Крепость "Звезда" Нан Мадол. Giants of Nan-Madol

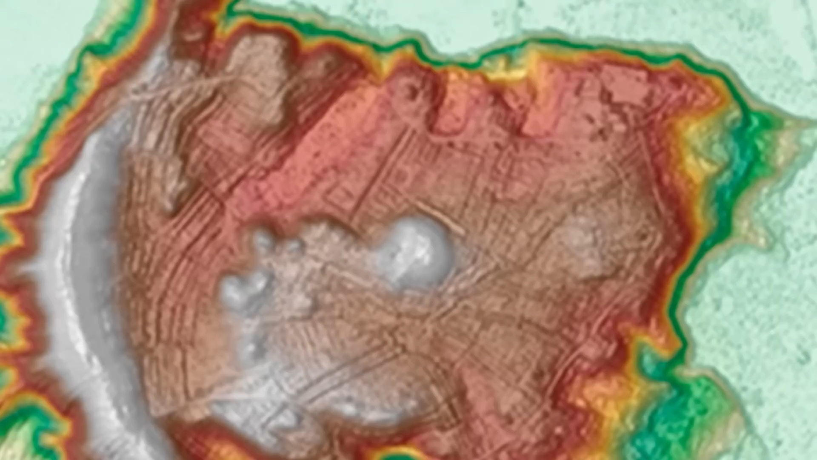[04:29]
Каналы, соединяющие разноуровневые террасы, позволяли воде течь из одной области территории в другую.
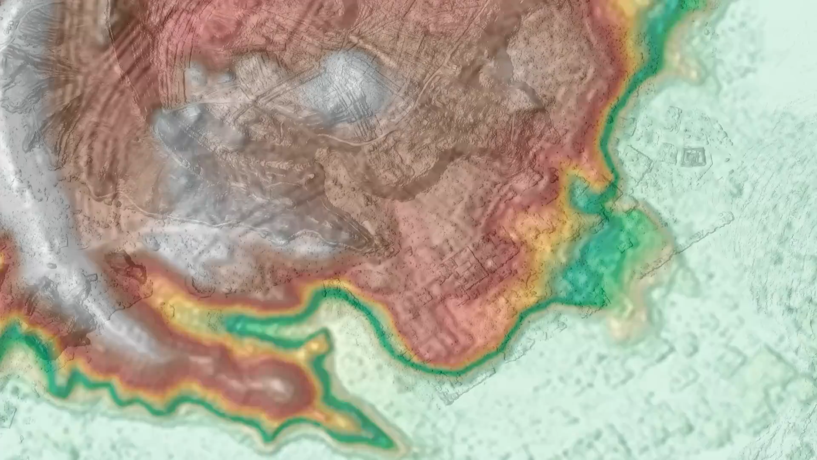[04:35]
Поскольку на низких террасах собиралась вода, то на них выращивали определенные растения, требующие больше воды.